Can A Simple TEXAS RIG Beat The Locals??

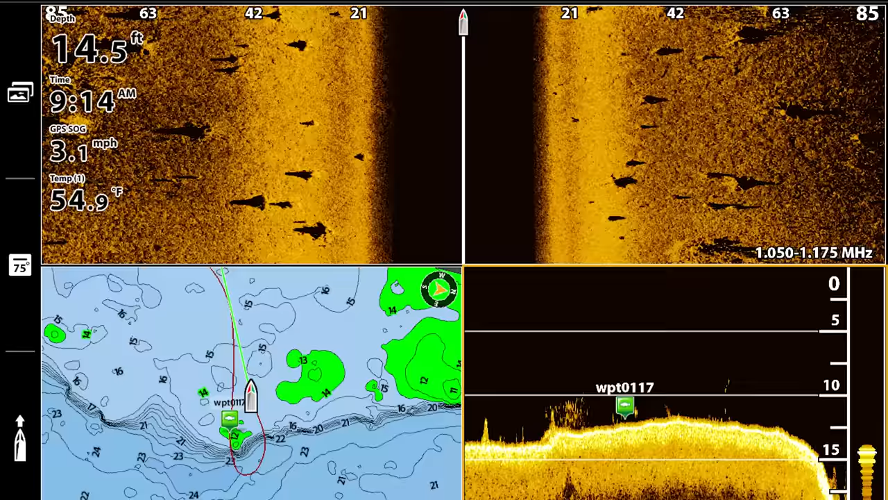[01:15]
On screen: depth 14.5 ft, water 54.9°F
Now I found a ton of stumps, rock piles, and road beds and I fished a lot of them
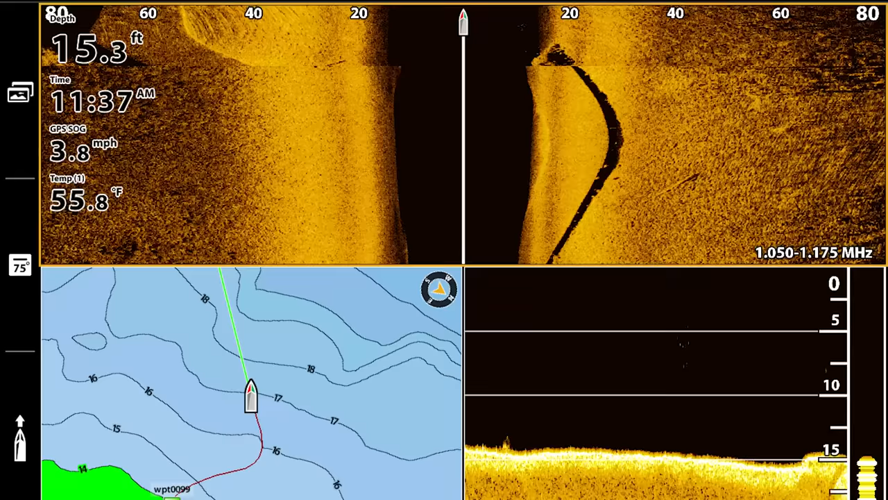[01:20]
On screen: depth 15.3 ft, water 55.8°F
but the only thing that I caught on all those isolated pieces of cover were croppy.
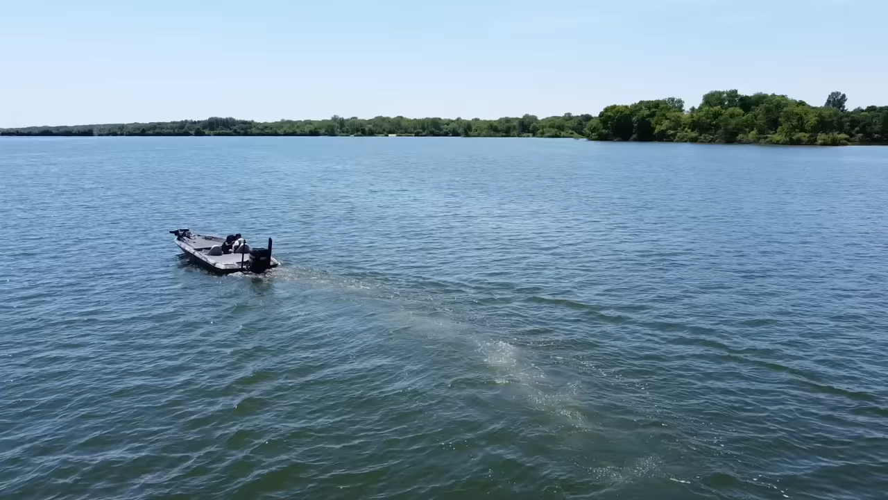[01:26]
But also while I was graphing, I did graph over a small point and I could actually see a school of bass on the outside grass line on this point. Depending on what the bottom is that you are fishing, sometimes bass will look like little white dots with a shadow close to them
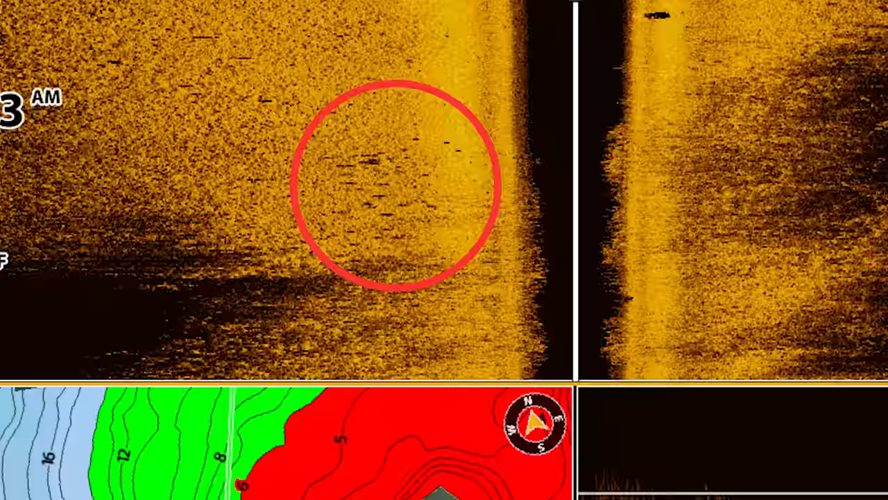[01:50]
and sometimes they look like this which is kind of just like little pieces of rice on your side imaging.
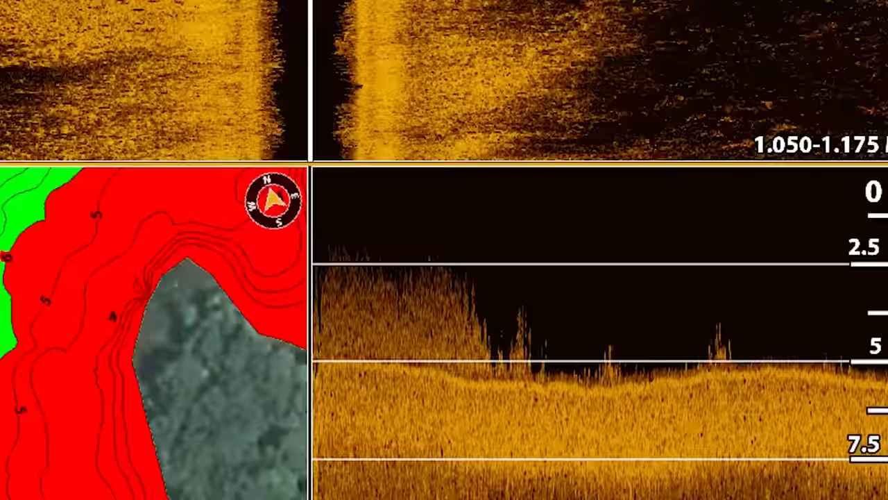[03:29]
Now, one thing that graphing did show me is that pretty much every time I got into about six to six and a half feet of water on this lake, that is when the grass would stop.
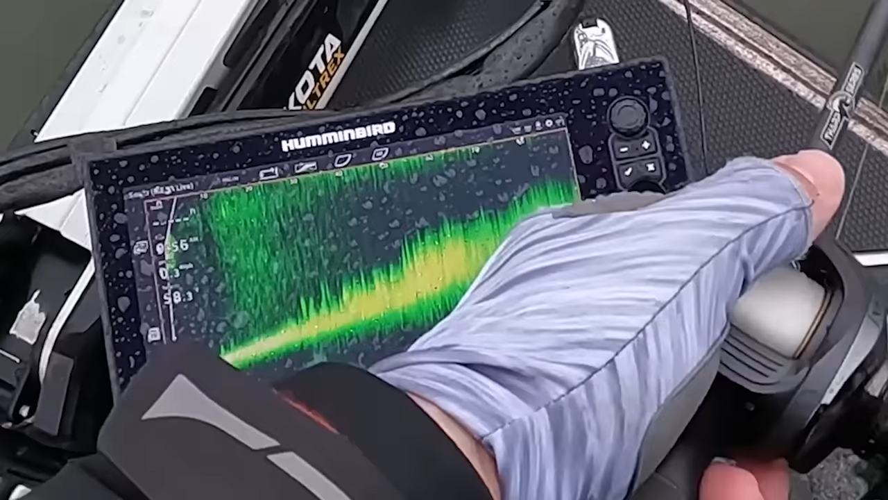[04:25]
which I could concentrate on instead of the long straight areas.
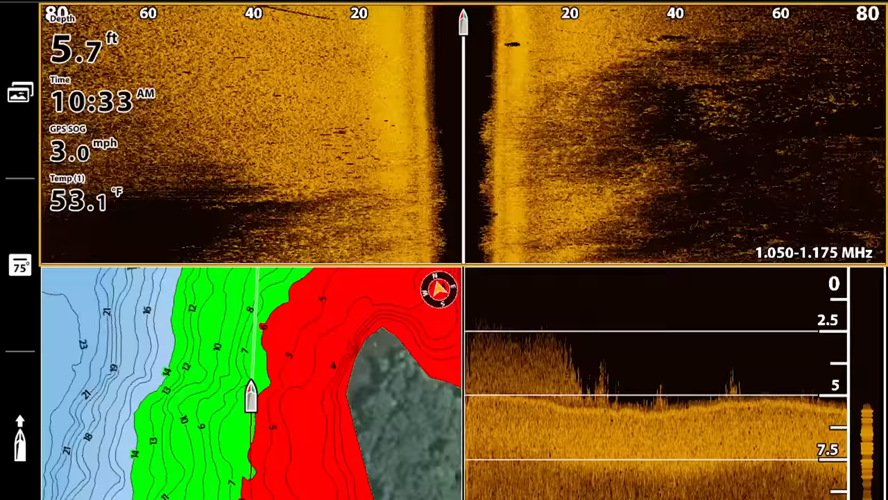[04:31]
On screen: depth 5.7 ft, water 53.1°F, speed 3.0 mph
So because I had that four pound bite on an outside grass line point, I decided to focus on the points. Now looking at my map, I saw this really defined good looking point where red met green and I knew that it would be a perfect
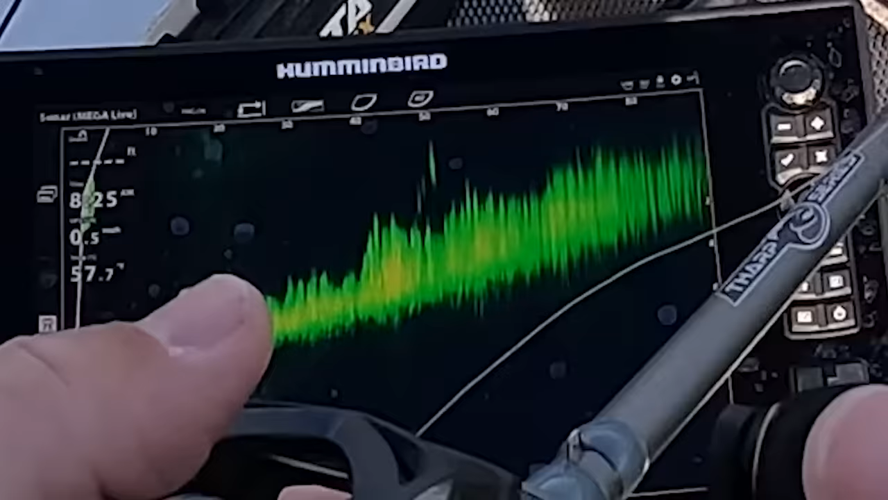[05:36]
I did see a couple of bigger than average dots that were swimming around. So I marked this area so that I would come back and hit it during the tournament. From there, I moved up to the very next point.
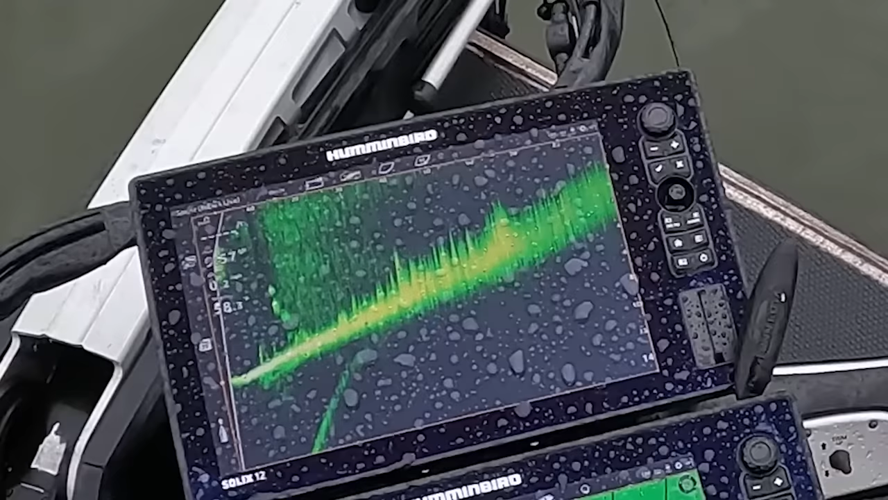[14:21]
Do you see him right there? I think I got to back up. They were coming in hot. Yep.